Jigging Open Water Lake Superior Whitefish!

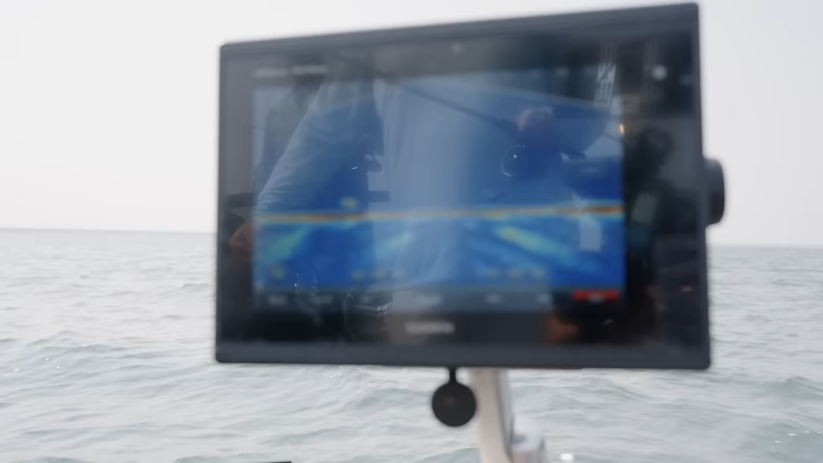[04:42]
Got him. You get that one to commit out of the group.
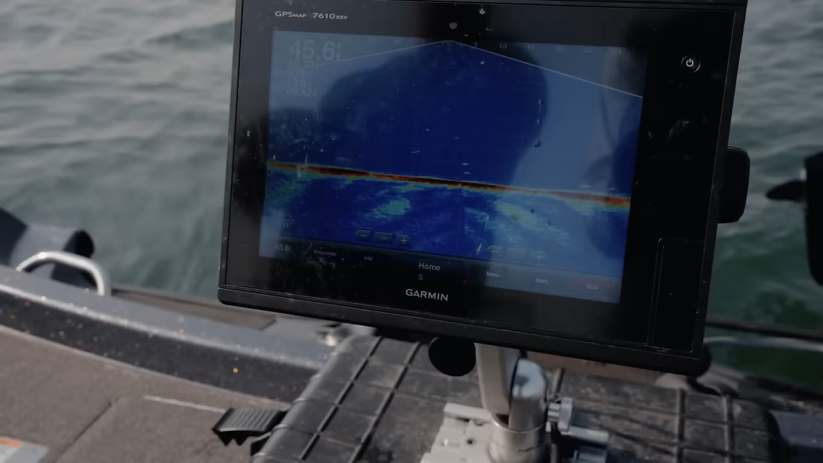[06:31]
Like, there's a lot of fish down there. Like,
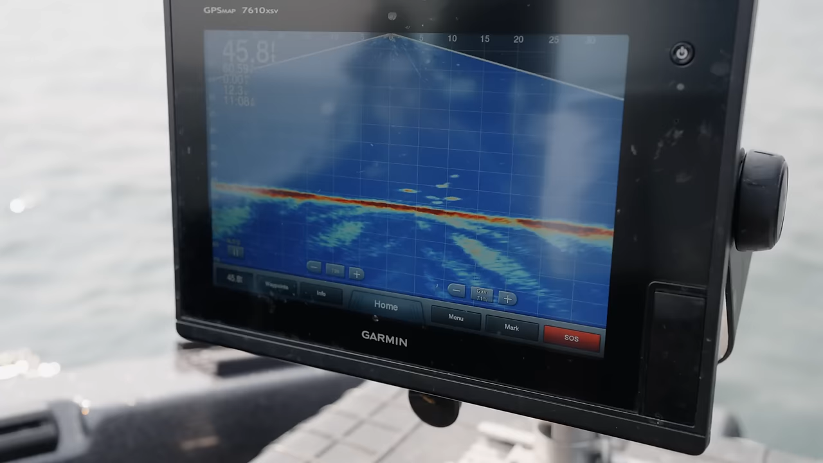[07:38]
just because you get such visibility under the water you know right now we can see pretty much you
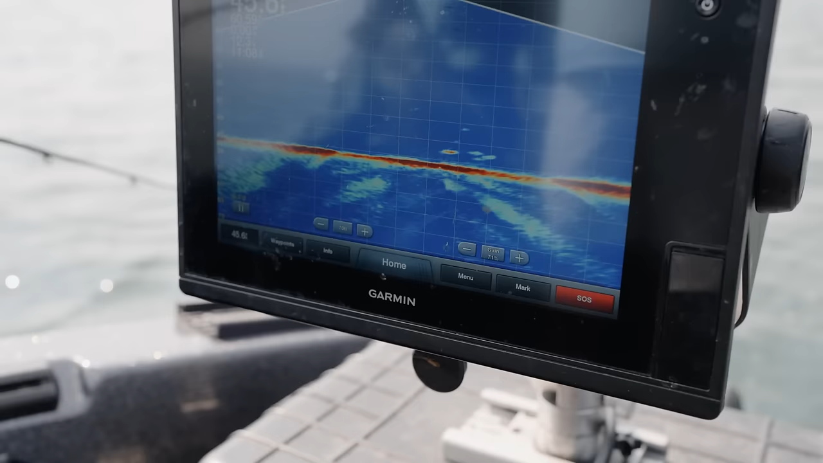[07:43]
know 80 feet all around the boat and one thing we've noticed is you know if there's one thing about lake superior too it's that this conditions conditions